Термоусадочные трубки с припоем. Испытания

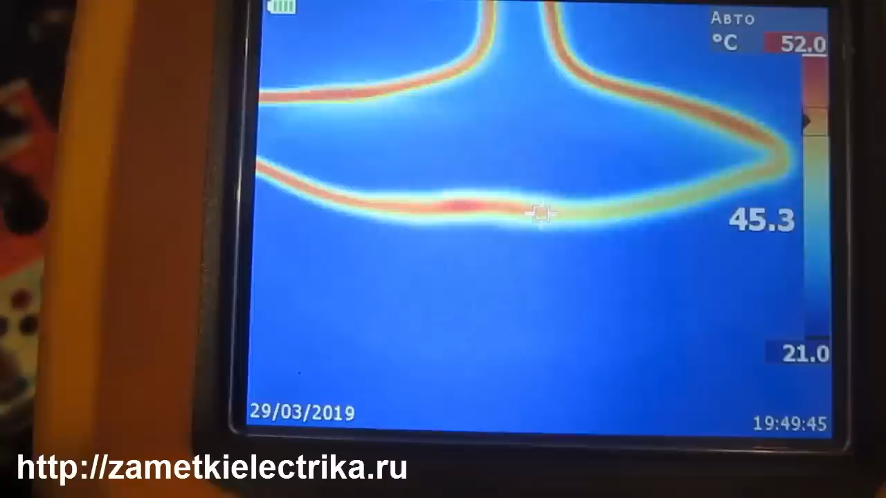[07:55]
On screen: spot 45.3°C, scale top 52.0°C, scale bottom 21.0°C
Ну где-то 47, там 48 градусов Если честно,
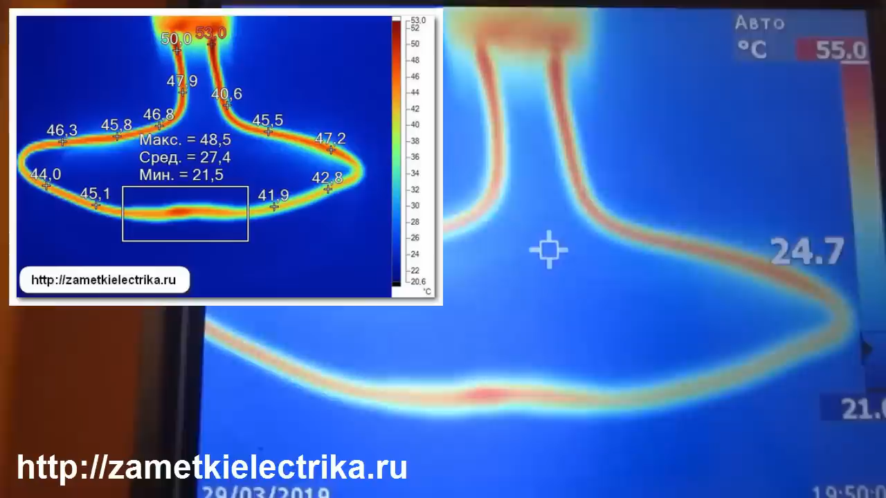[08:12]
On screen: spot 24.7°C, scale top 55.0°C
то я думал Будет гораздо хуже Вот у нас у автомата Даже больше нагрев здесь идет Видите,
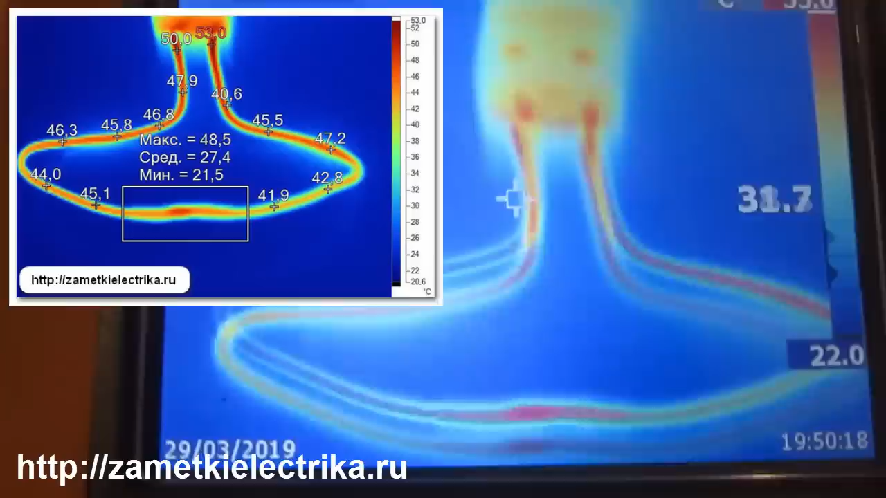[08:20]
под 50 Нежели соединение Вот в этой вот Нашей пайке Вот интересно получается Интересное явление Вроде автомат,
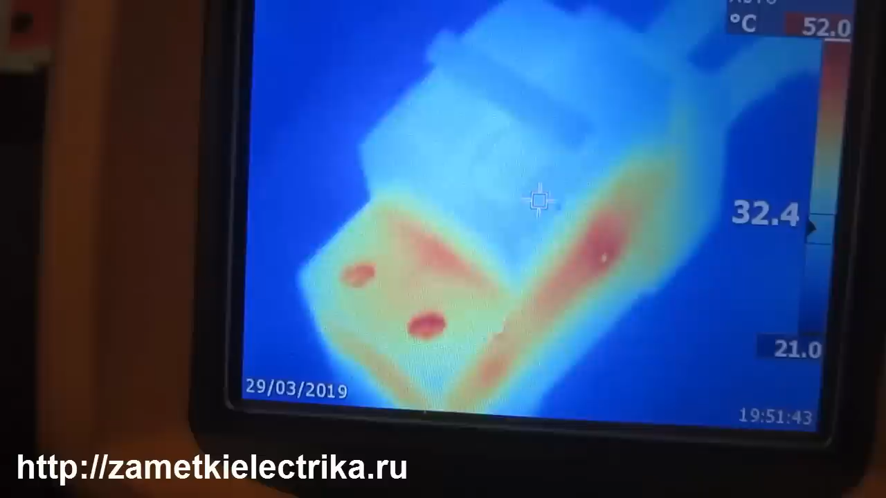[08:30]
On screen: scale top 52.0°C, scale bottom 21.0°C
шнайдер И при токе 25 ампер Видите, здесь нагрев 52 градуса То есть у нас Не как нагрелось Наше соединение Нежели как нагрелся Сам автомат Видите, 47 Здесь 45 Вот самое горячее место Вот с другой стороны Смотрите 51 градус Вот
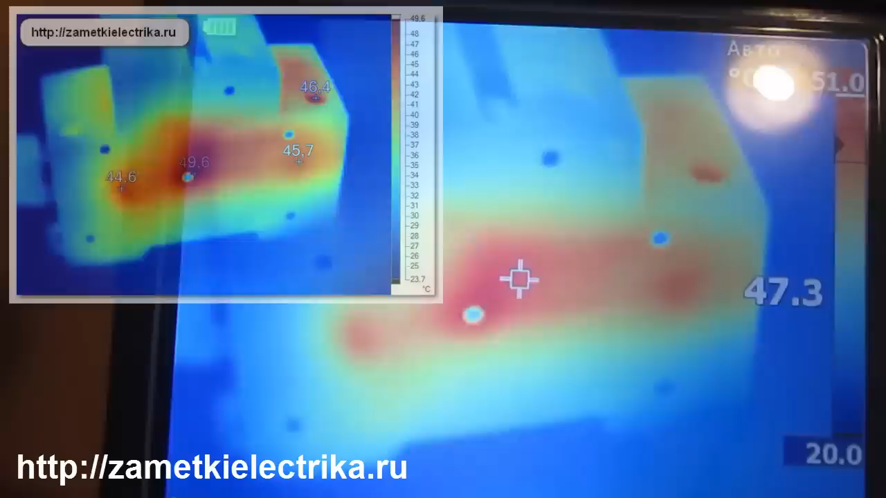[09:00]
Это я уже отключил То есть уже время Там минутка уже прошла
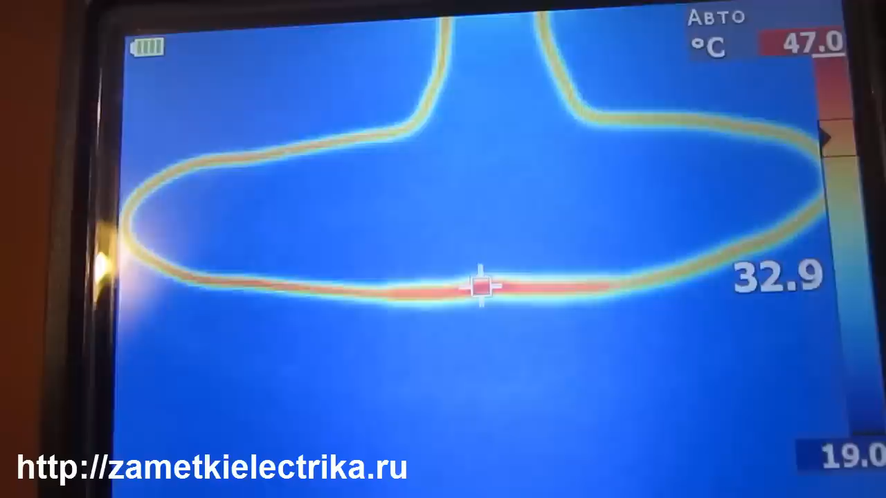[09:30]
On screen: spot 32.9°C, scale top 47.0°C, scale bottom 19.0°C
Полностью наоборот Здесь по-моему Самая горячая точка Это именно в соединении Вот 45 градусов Уже уловил А сами провода
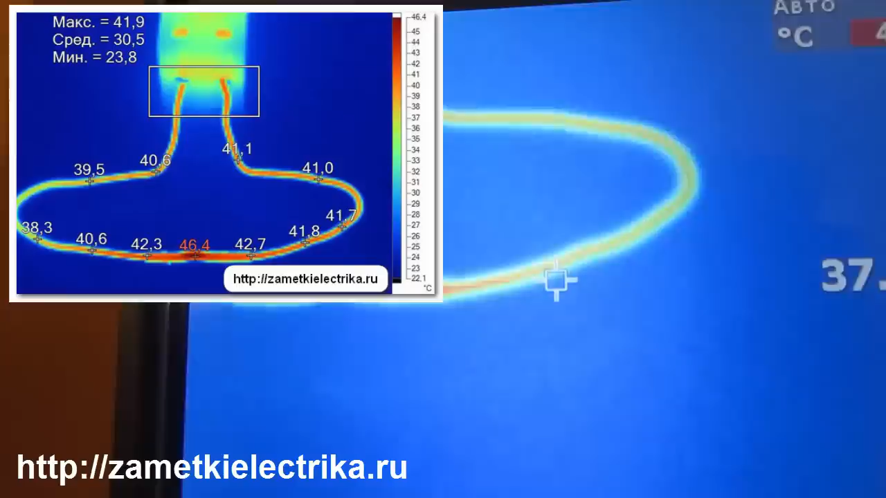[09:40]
Видите Имеет меньшую температуру 38 Там 33 Вот видите О чем я говорил 47 градусов
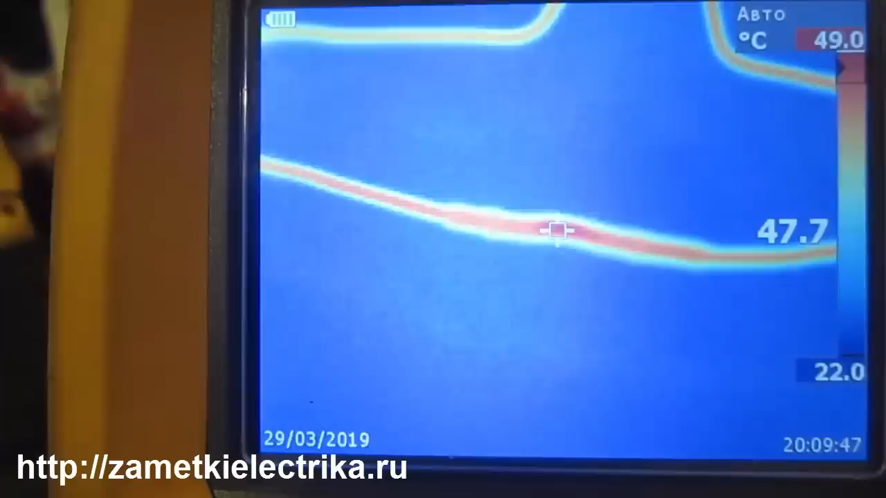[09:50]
On screen: scale bottom 22.0°C
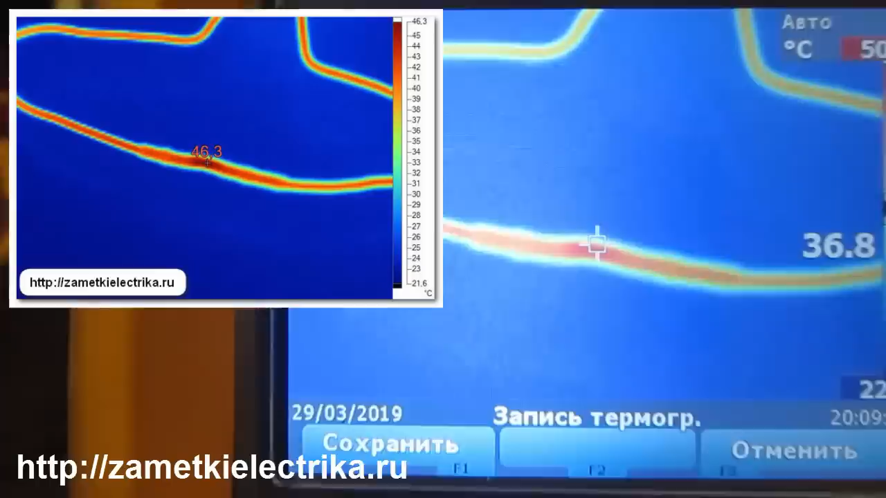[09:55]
Максимальная 50
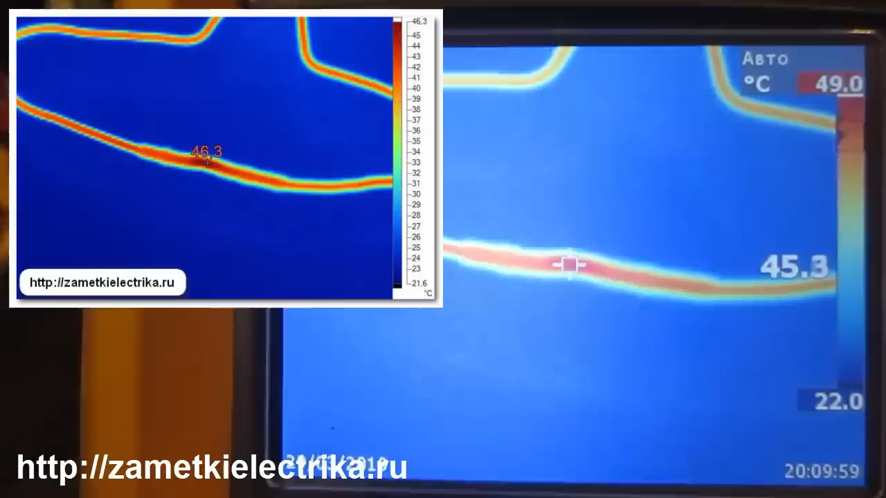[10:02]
Вот в этой точке Сам непосредственно